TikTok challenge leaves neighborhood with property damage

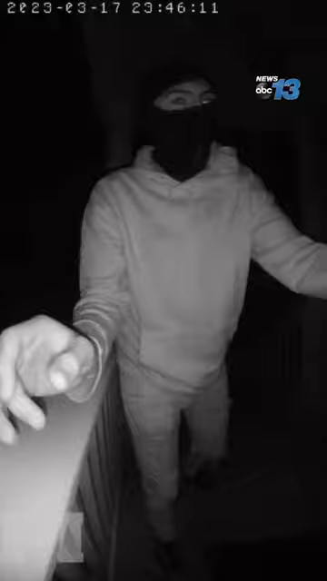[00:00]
they're fully covered they've got ski mask on headgear on they got gloves on the first door I mean